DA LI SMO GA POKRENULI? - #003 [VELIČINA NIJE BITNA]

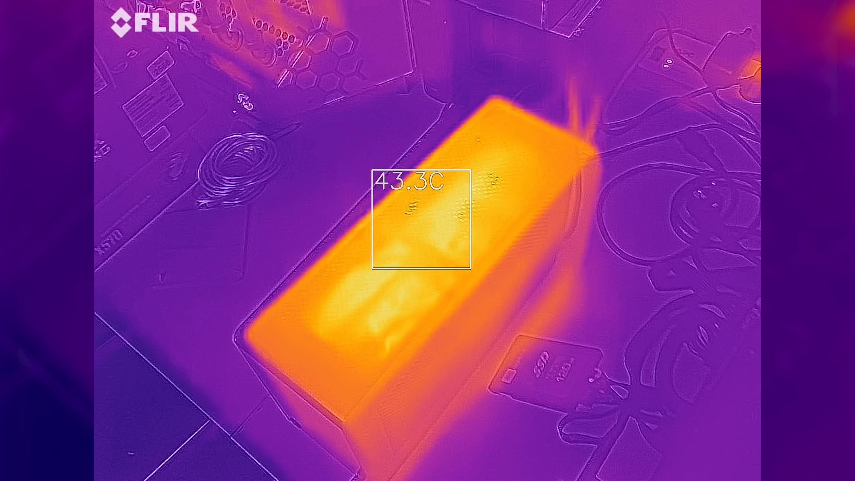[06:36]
On screen: spot 43.3°C
termalne karakteristike sa termalnom kamerom Dakle,
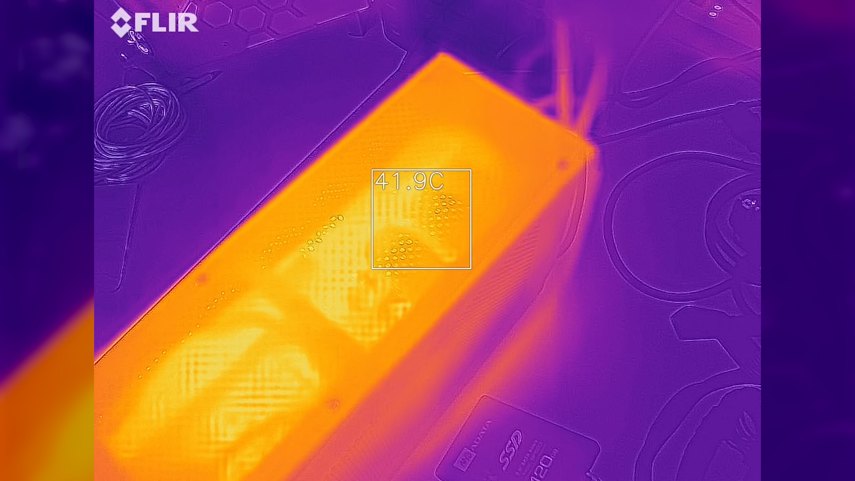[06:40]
On screen: spot 41.9°C
skočile su temperature Kućište u lodu i dalje držim ruku U prevodu ni blizu nije neke kritične temperature I sjajne što se
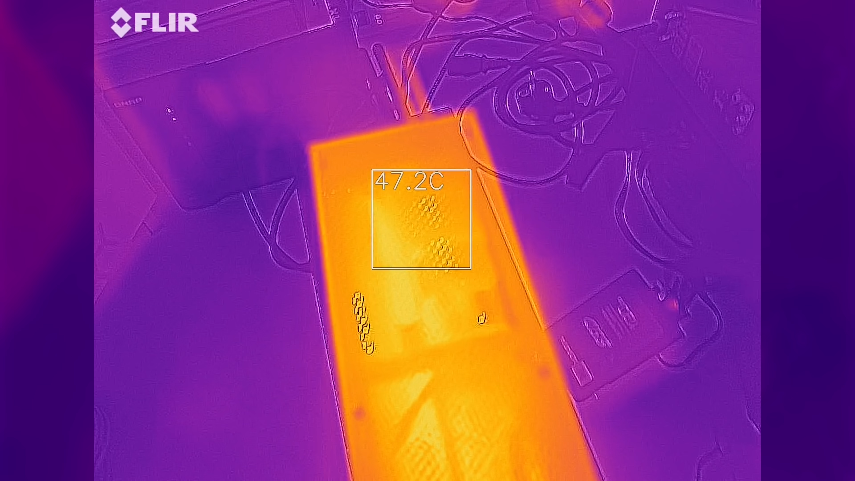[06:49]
stvar i to po vazu ide
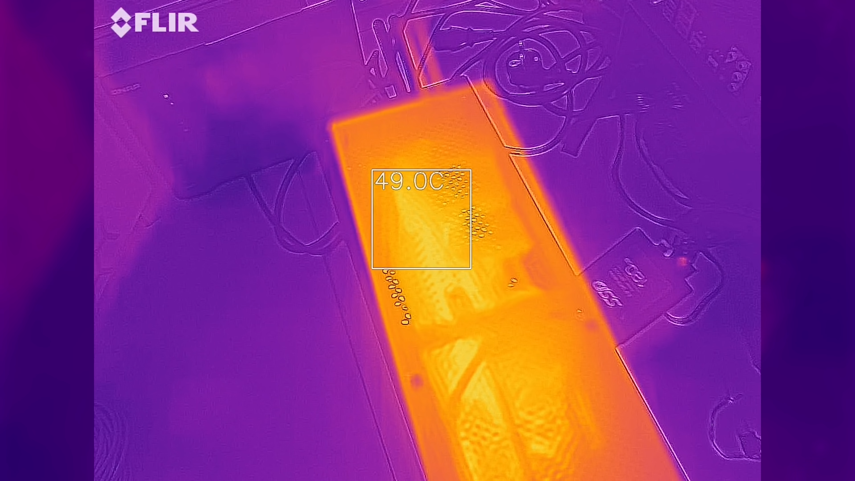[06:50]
On screen: spot 49.0°C
na gore Bilo bi idealno To ću vidjeti
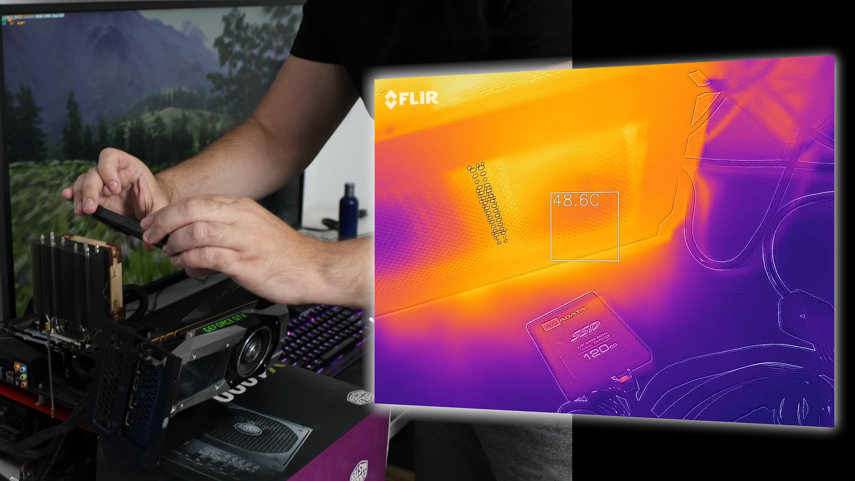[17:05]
On screen: spot 48.6°C
Ovaki procesor Tu je ventilator Hladno je Tude je u prilike Naponska je nekih 50 stepeni
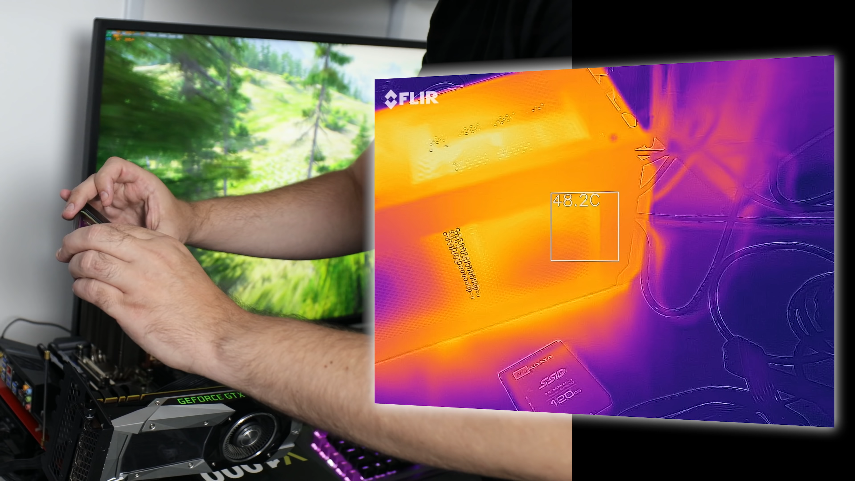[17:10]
On screen: spot 48.2°C
Opet jedna hladna površina U principu To je površina Samog
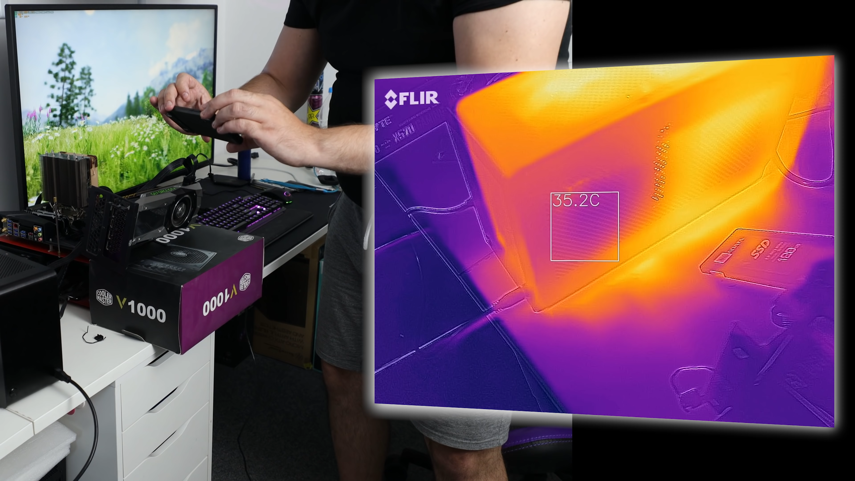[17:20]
Napajanja Napajanja Napajanje je hladno kao špricer Ovde je najtopoji Definitivno gore Tu izlazi Topao
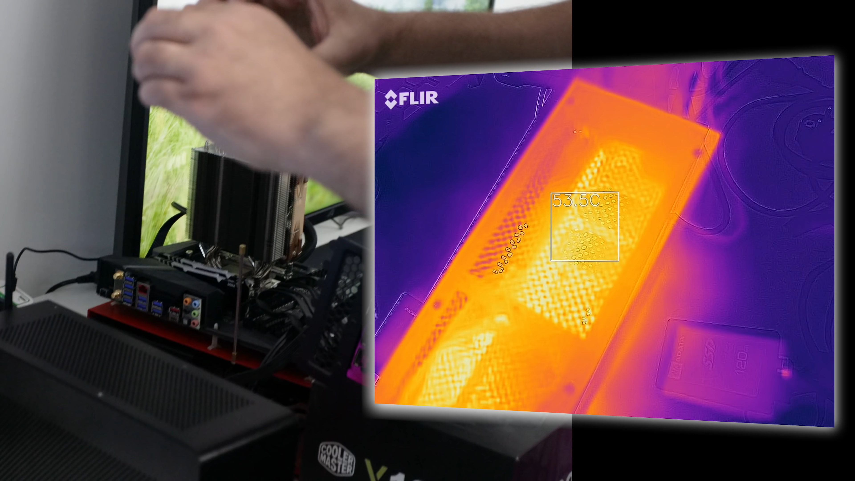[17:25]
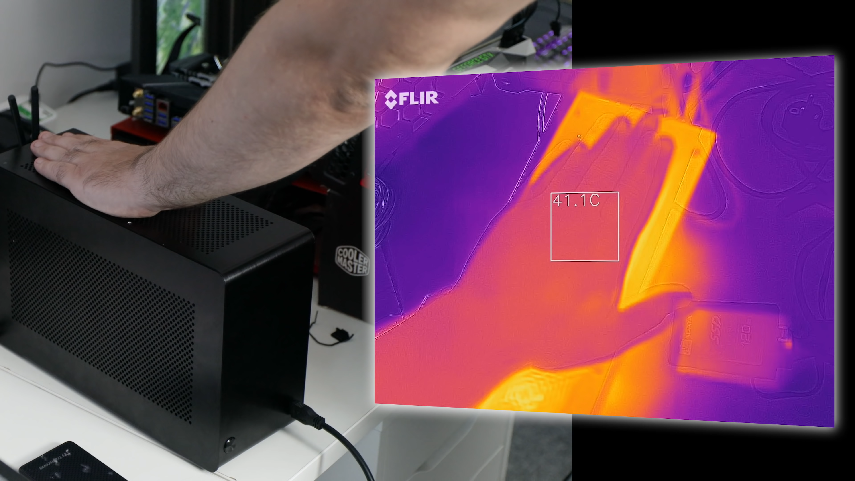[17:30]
On screen: spot 41.1°C
Vazduh Kad staje moja ruka Temperatura je moja Šakijok Možda ova baš nije 100% precizno Ali daje vam
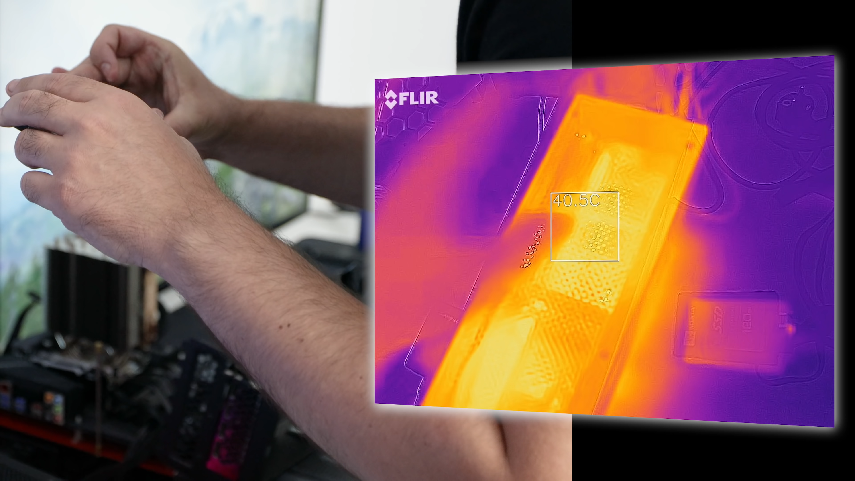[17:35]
odognitivno Šta se događa I s ove strane Tu gdje su ventilatori
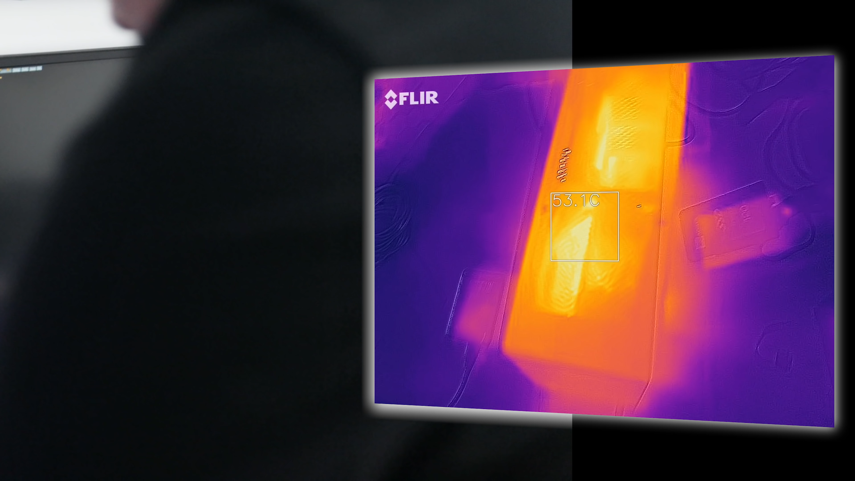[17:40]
Normalno hladno Al se najbolje vidi GPU ovako ovdje
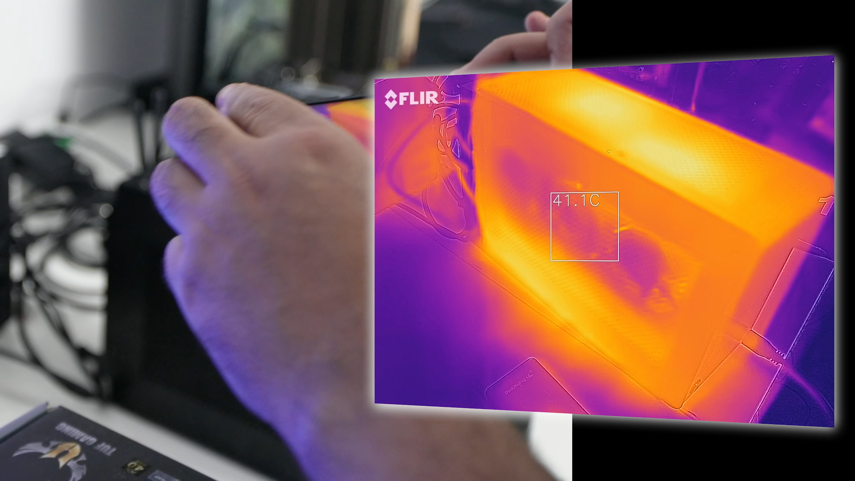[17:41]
On screen: spot 41.1°C
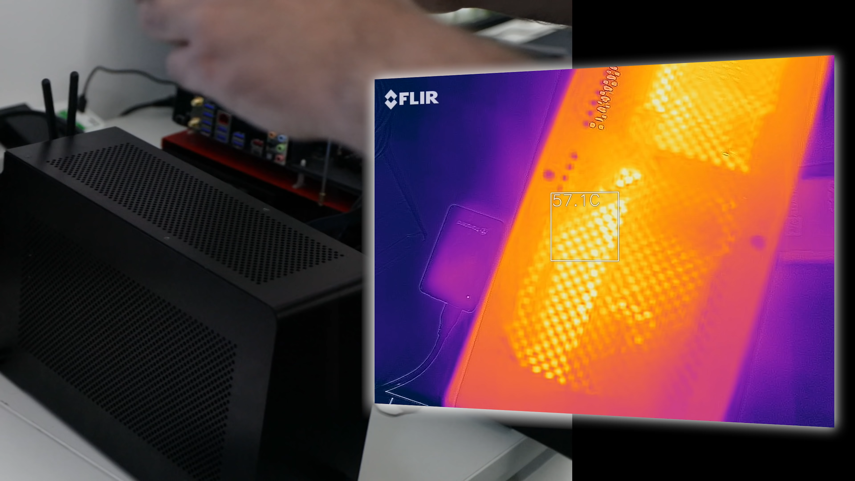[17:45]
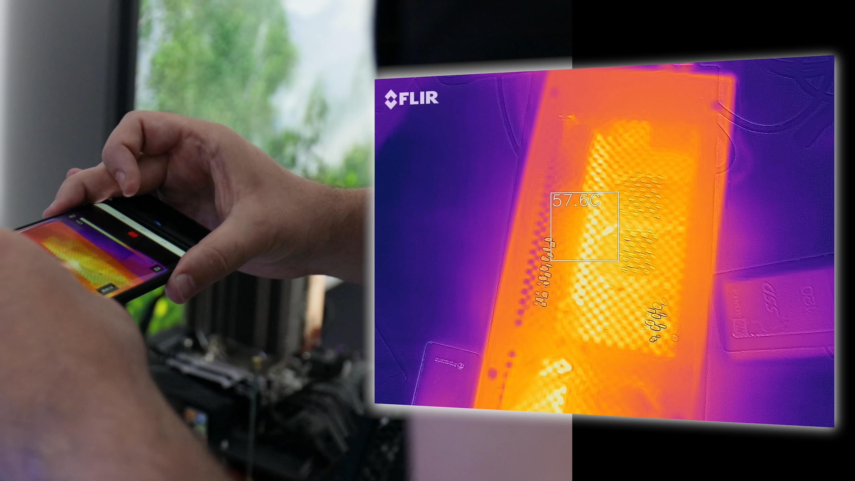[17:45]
U principu Smešna temperatura Ako mene pitate Za samo